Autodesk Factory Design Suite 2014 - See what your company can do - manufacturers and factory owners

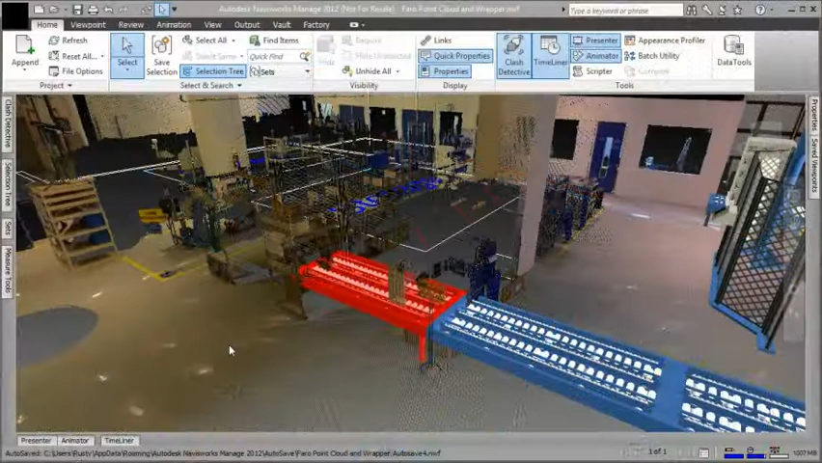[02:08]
The laser scan assures accurate measurements of the as-built state of the facility and the clash detection tools offered in the factory design
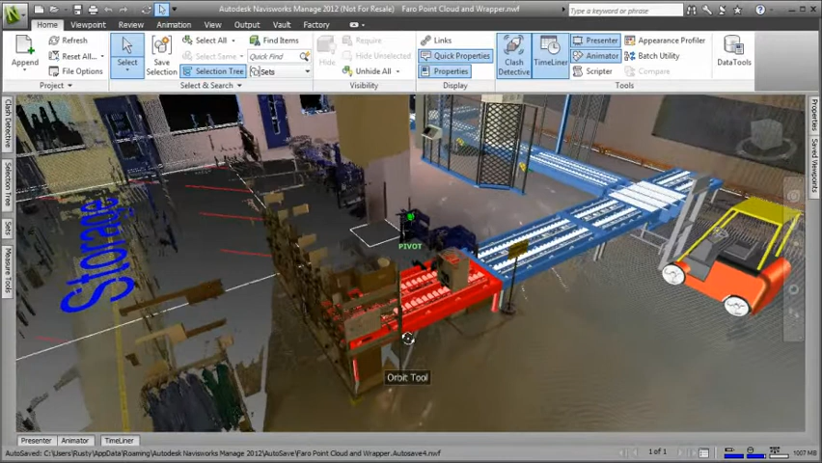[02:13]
suite help enable the discovery of interferences between the digital models and the point cloud.
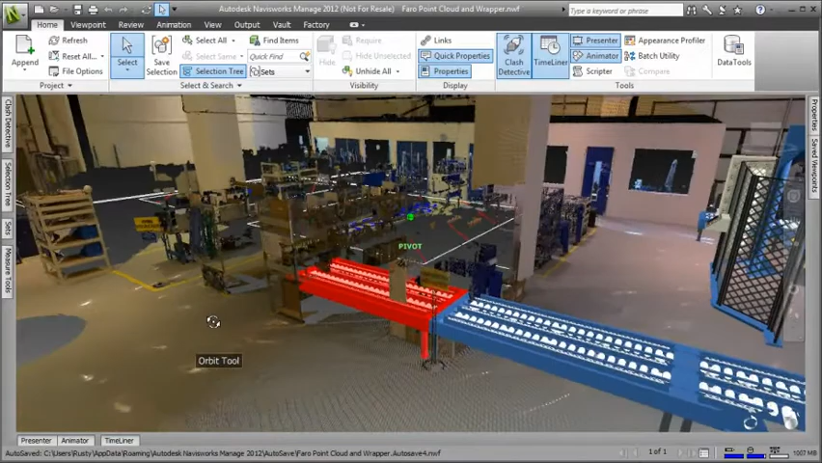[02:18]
Autodesk Factory Design Suite provides the ability to easily create 3D layout models,